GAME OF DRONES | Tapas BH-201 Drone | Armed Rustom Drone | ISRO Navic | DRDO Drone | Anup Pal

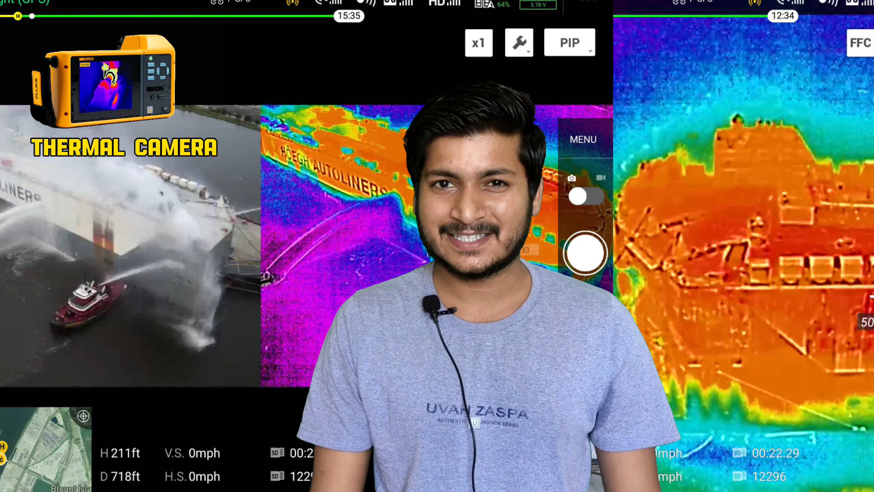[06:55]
इसमाल किया गया Thermal Camera को केसी चीज़ से मतलब भी नहीं होता है, ना ही Night Vision से,
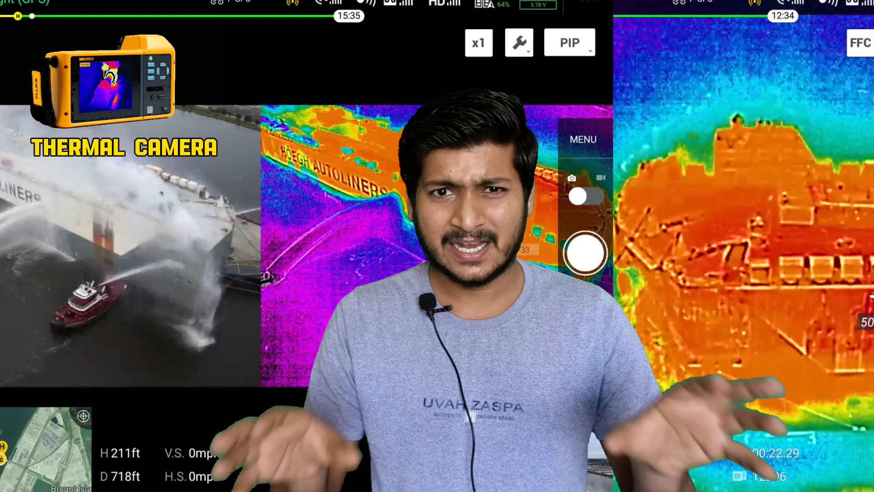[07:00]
ना ही Full HD से वो सिर्फ Thermal Image को देखता है, कि हर एक Buddy ना एक Heat Radiate करता है, जैसे मेरा भी Buddy है, आपका भी Buddy है अब कहीं भी चले जाओ, एक Buddy से एक Heat Radiate हो रहा है,
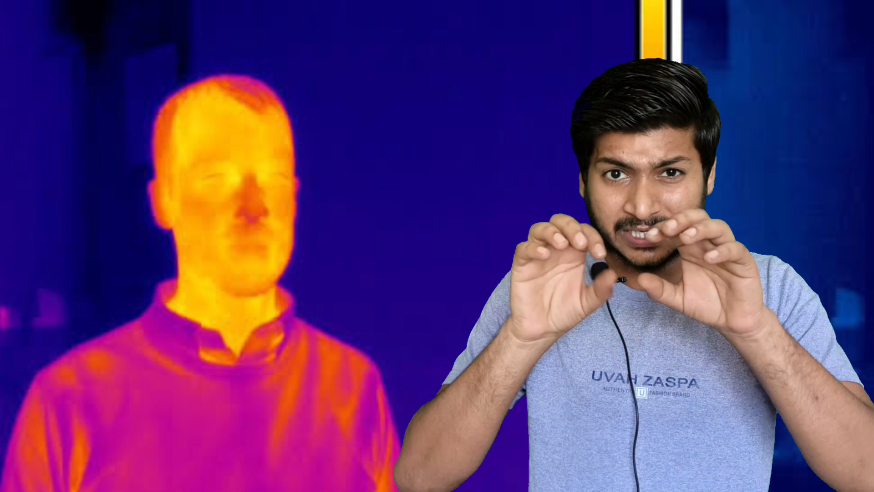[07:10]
उस Heat को ये पहचान लेता है, लेकिन उससे जब आगे की सिनेरियों में जाते हैं, जैसे अगर कोई बहुत मूटा कपड़ा ओर के बैट गया जंगल में, या युद में,
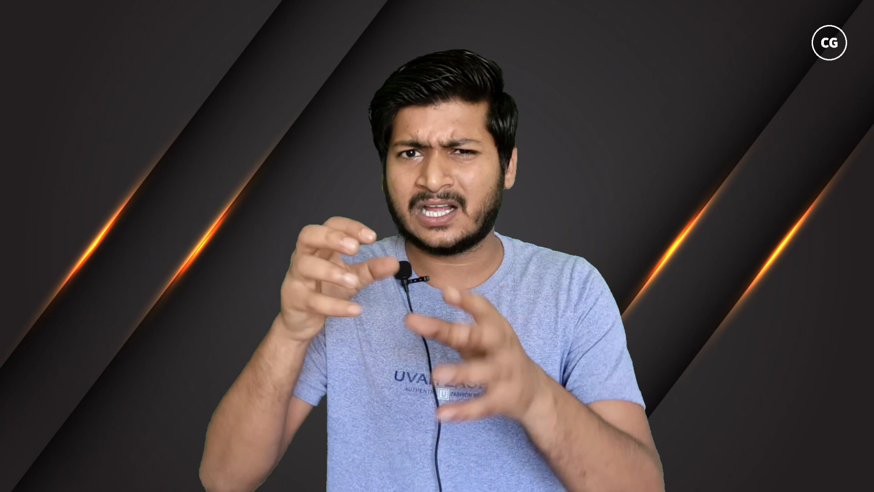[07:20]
तो ये Thermal Camera उसे पहचान ही नहीं पाएगा, और ज
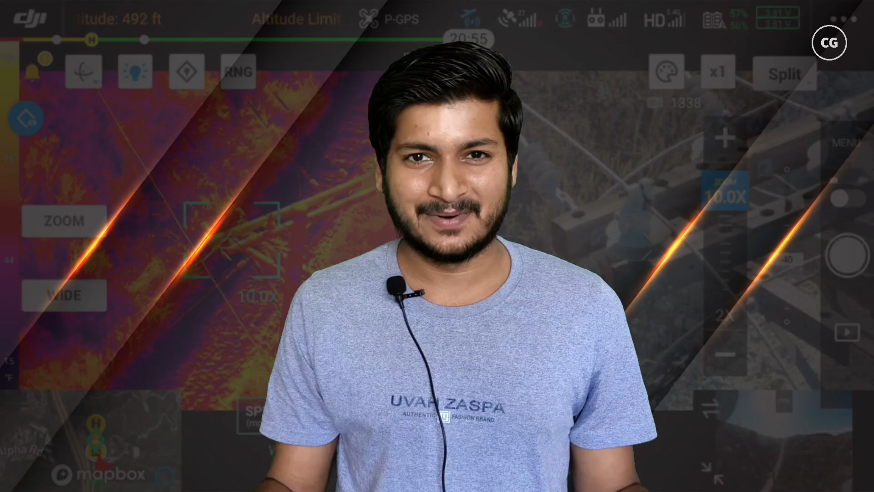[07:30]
उसमें बस एक Temperature फीट कर दिया गया है, कि जैसे 200 या 400, जैसे हमान लेते कि 200 डिग्री या 300 डिग्री किसी बोडी से Heat Radiate हो रहा है,
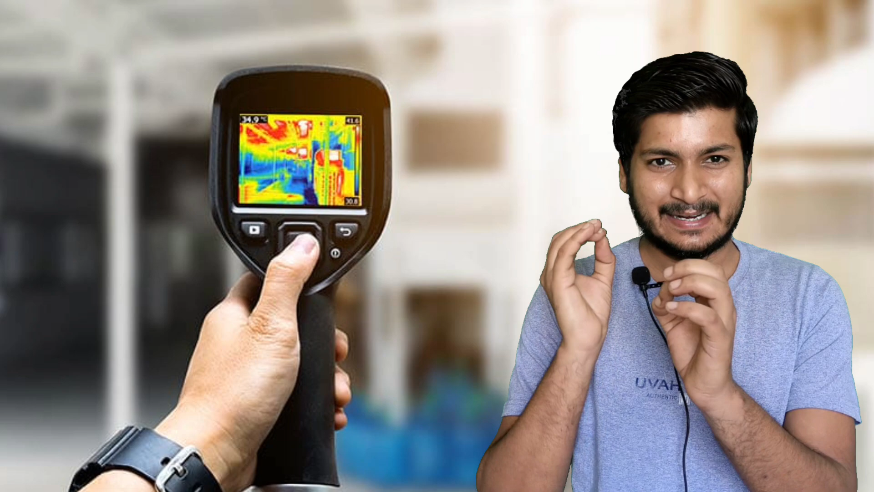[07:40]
जो इंजन है, किसी भी CPI किसी भी मिसाइल से, उसे 300 डिग्री से ज्यादा Heat Release हो रहा है, अब ये जो IR Sensor है, जब इसको 300 डिग्री से ज्या� जहां Heat मिलेगा, वो सिर्फ उस पार्ट को दिखाएगा, और बाकी सारा पार्ट ब्लैक कर देगा, और ऐसे केस में, जहां से कोई Heat Radiate नहीं हो रहा है, कोई Ingen on ही नहीं है, उस केस में तो ये तपस फेलो जाएगा न,